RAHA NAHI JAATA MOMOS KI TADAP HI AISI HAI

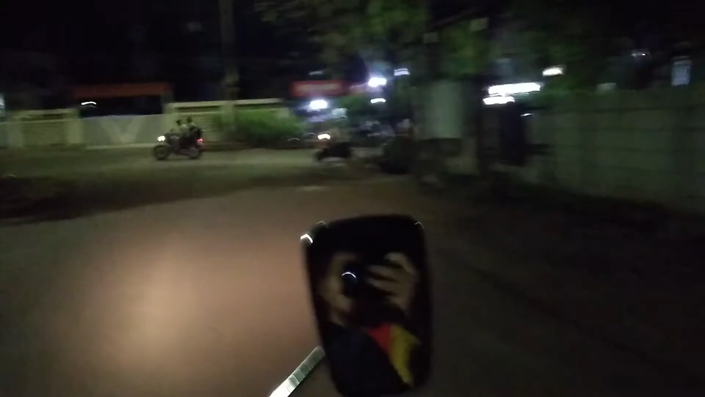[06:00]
यहाँ पे मैं चंद्र हूँ, कैमरा पकड़ा दिया है, मैं गाड़ी चला रहा हूँ, चंद्र तो रिकॉर्ड कर रहा है।